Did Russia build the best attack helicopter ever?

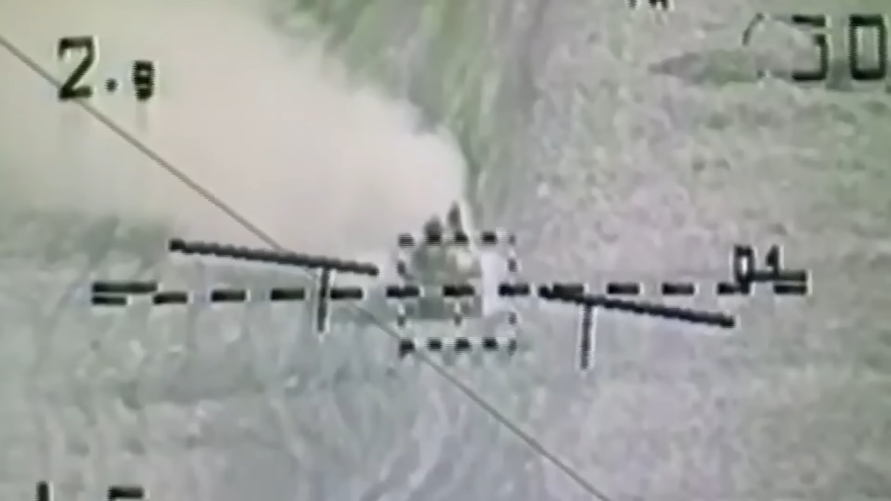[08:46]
After the pilot finds a target, they would just have to market with their eyesight and launch a missile.
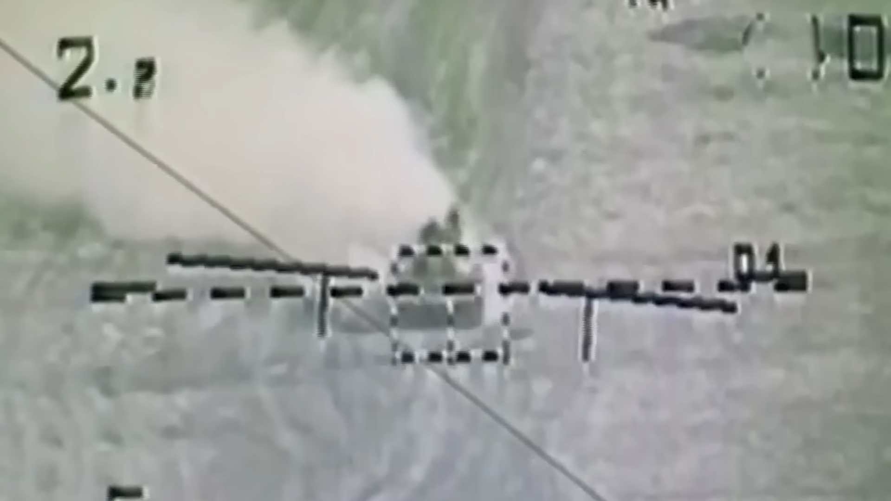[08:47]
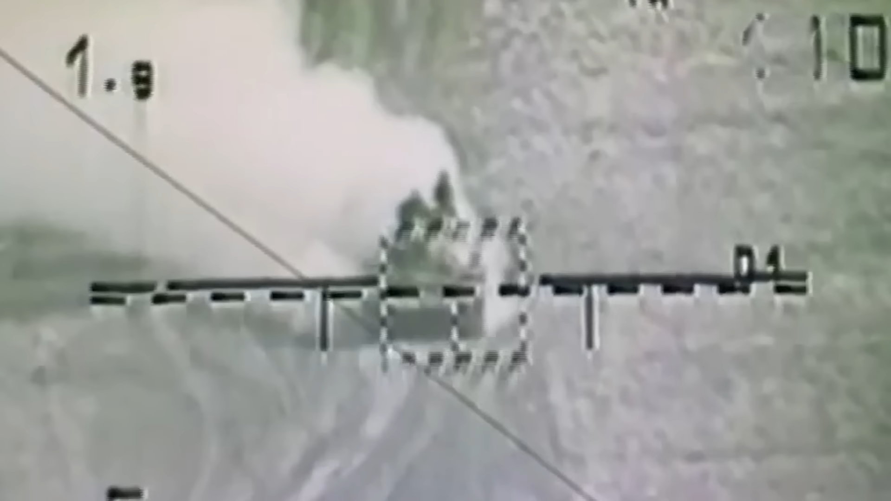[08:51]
Targeting, guiding, and everything else was automated and require no further input from the pilot.
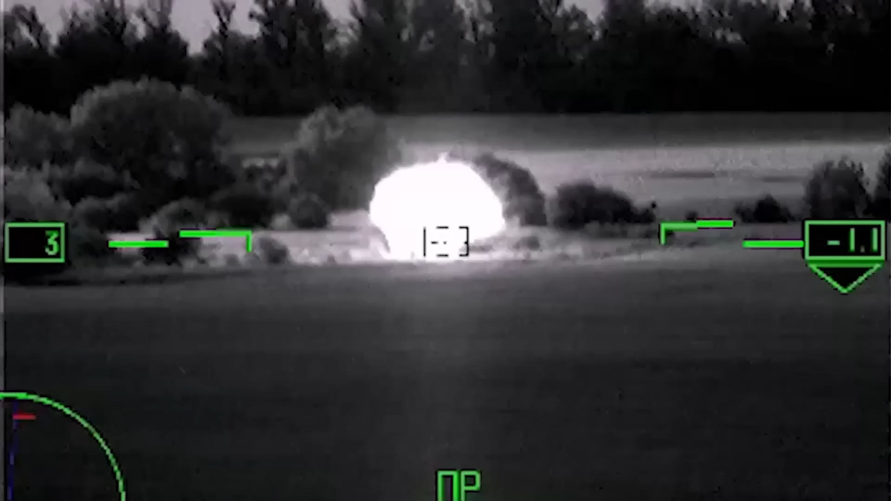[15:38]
with long-range shots up to 9 kilometers away,